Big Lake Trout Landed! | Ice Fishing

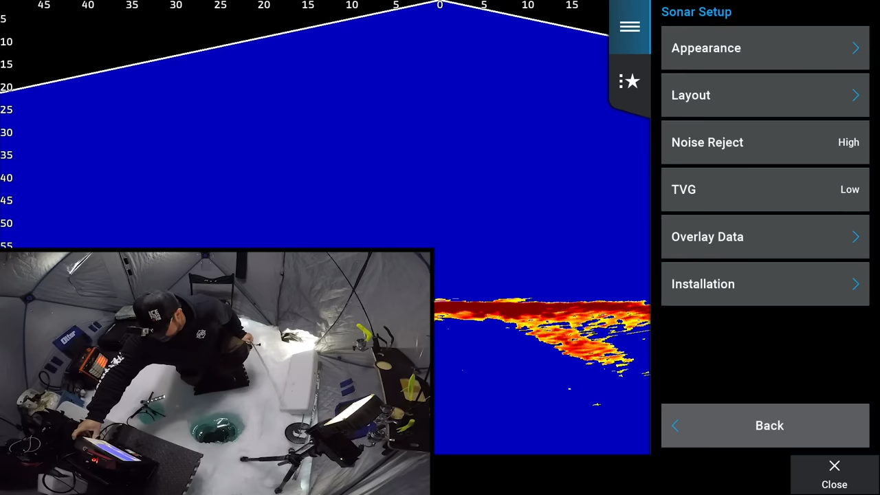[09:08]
Oh boy, I'm messing with settings and a fish just ate it. Well, it's okay. Just messing with settings there, because there's so many more settings and options to dial in with Livescope compared to what I was used to in the Mega Live. Here you can really dial everything in so good.
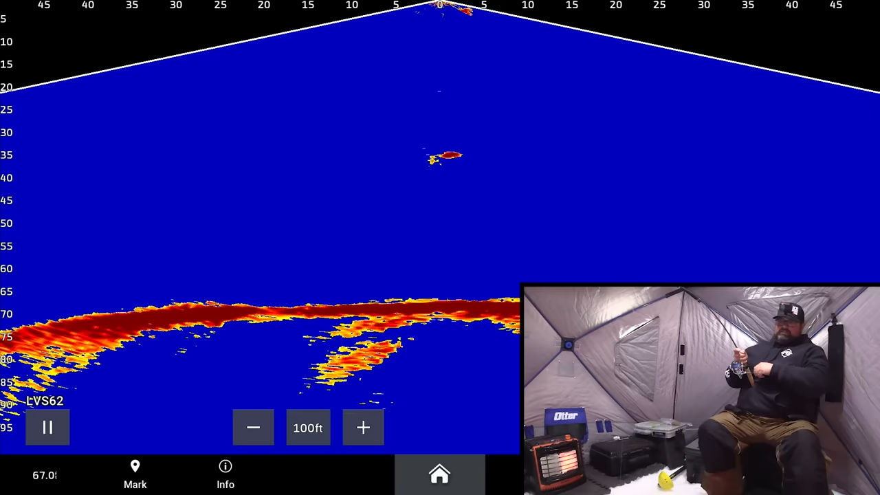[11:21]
When they're small like that, it's hard to hook into him. Oh, he's got it again. Okay, I think we got him this time. If they don't grab that whole tube, it's definitely hard to pin him. And he's gone again. Gone again. Third time's a charm. Can you give me one more shot, buddy? Here he comes, third time. Third time. Come on.
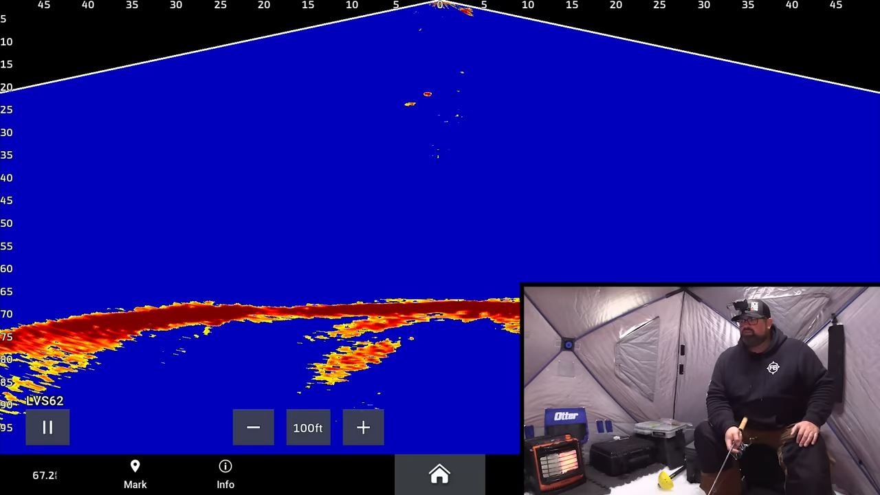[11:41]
I got good hook sets on him, that's for sure. That time, see, I got a weak hook set. That's probably gonna be all I need to land him now.
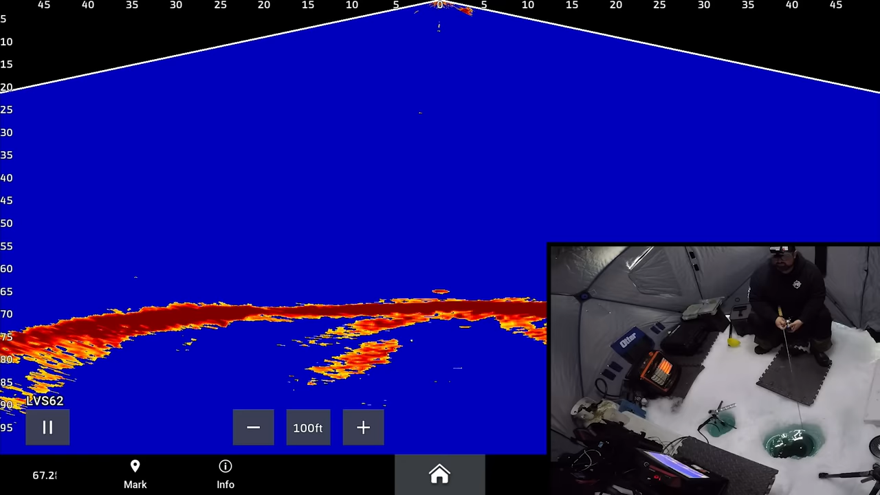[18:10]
Rip it hard. I gotta try to get this fish back somehow. Oh no, come on. Come on, buddy, get over here. Oh. Well, I had a big mark come in. I had my number one confidence bait on too, the middleman tube. Oh, are you kidding me? Coming in, little guy? Yeah, I think it's the little guy. Well, the little guys are aggressive. The bigger one sure wasn't, but this guy is, he was, oh, and I lost him. Little guy's so hard to get, so hard to stay buttoned, but he's gonna give me another chance here, it looks like.
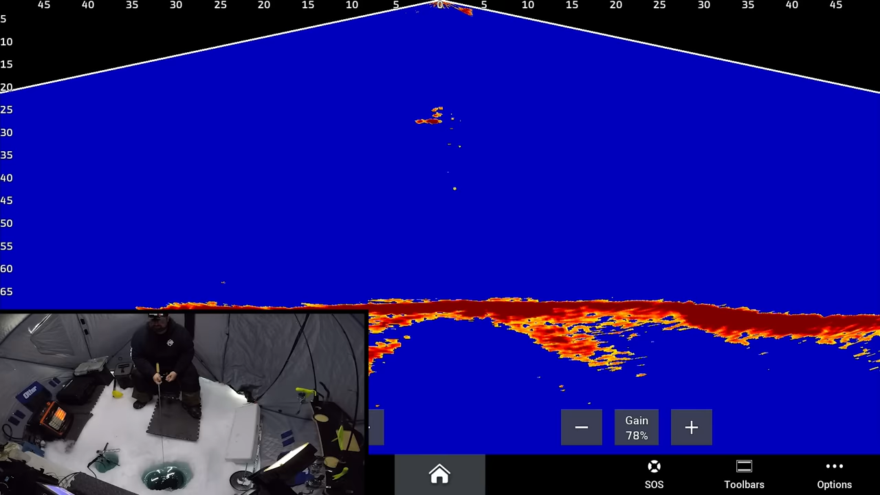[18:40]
Yeah, I never did get a great hook set on him either. Well, the smaller guys are aggressive.
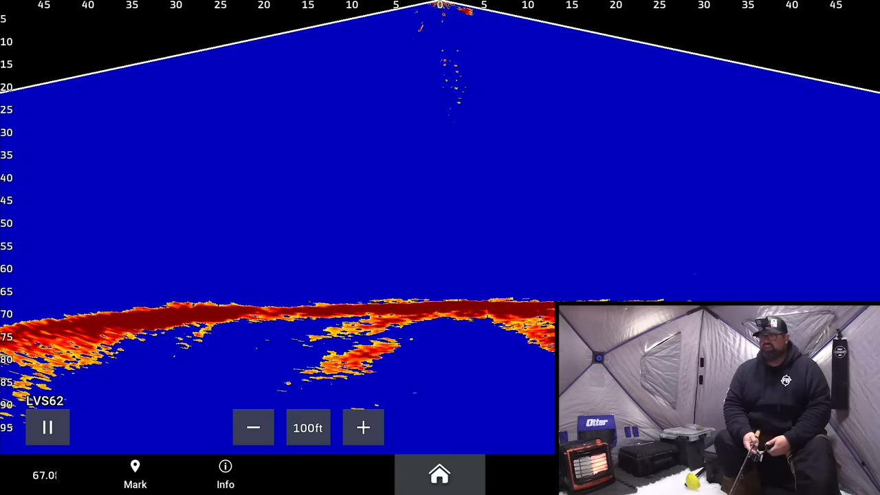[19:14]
Like you could add a trailer hook to the tube jigs and probably catch those smaller ones more often. But the bigger ones, you don't need that trailer hook. And you run a risk of getting that hook caught at the bottom of the ice with those fish then too, the bigger ones.
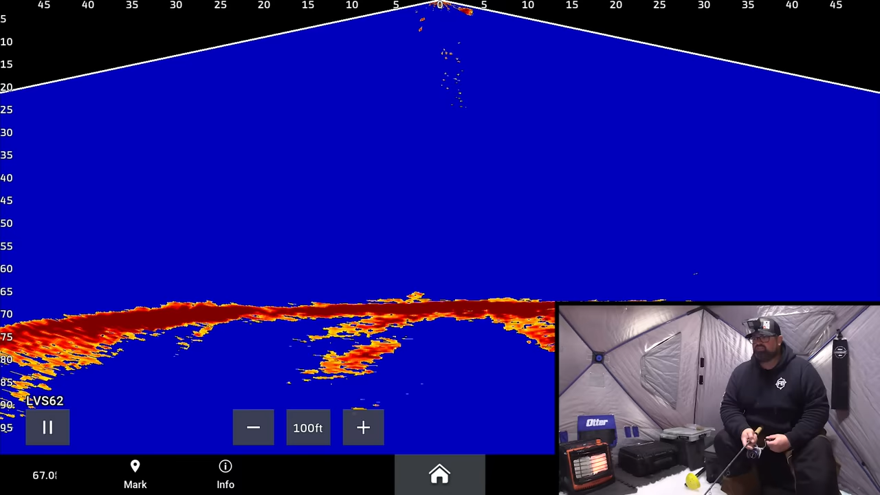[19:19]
The smaller ones get off, hey, they get off. Half the fun is just them chasing around here anyway. Oh, he's hardly touched it. Come on. Again, he hardly touched it. Come here. I shouldn't even have said it. He just like hardly touched it.
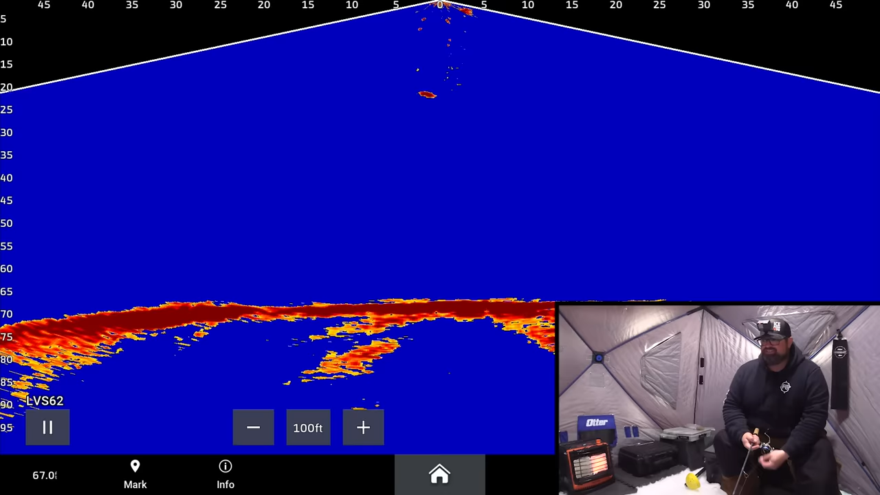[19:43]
Never had it in his mouth at all. Oh boy. Oh boy. That's a big fish, I think. Not on me right now, coming behind here. Yeah, that's a good one.
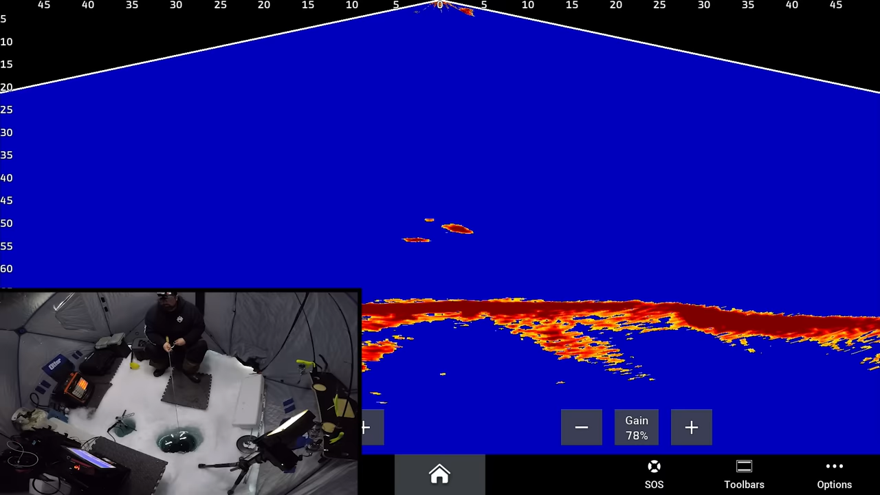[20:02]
Yes, that's a good one right there. That's a good one. Oh baby, it was on my phone, like always, as a little fish was messing around with me.
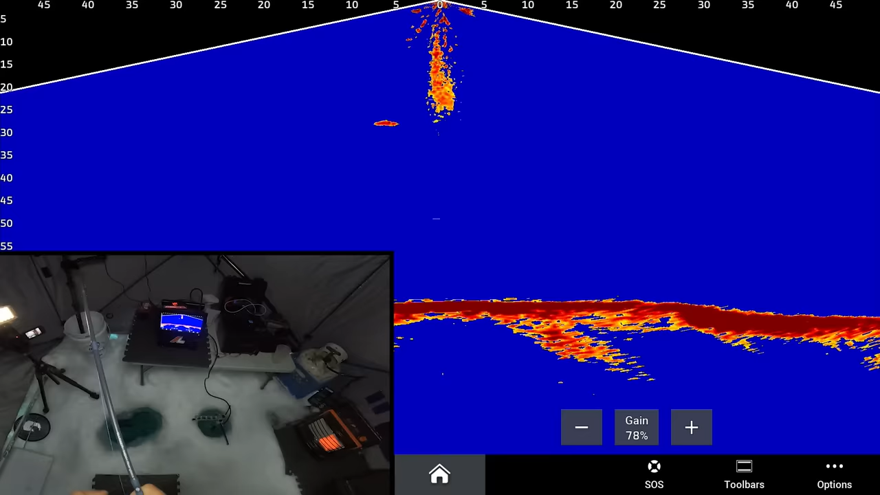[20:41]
It is only, is that right there? It's not that far down right now. I do want it to run a little bit. There we go. These 3000s have a good drag.
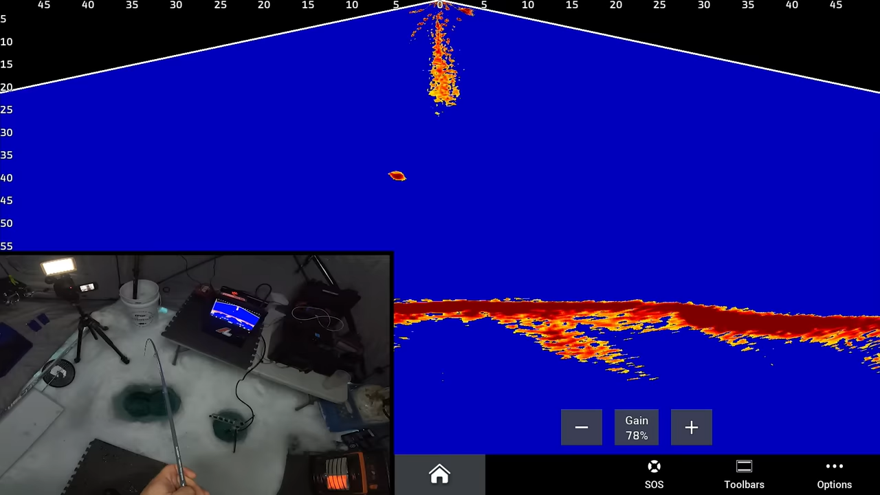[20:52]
When they're pulling like that and they can't gain much on the drag, it's tight, that's what'll wear them out quicker, like that. So you want to keep it strong enough that it wears them out.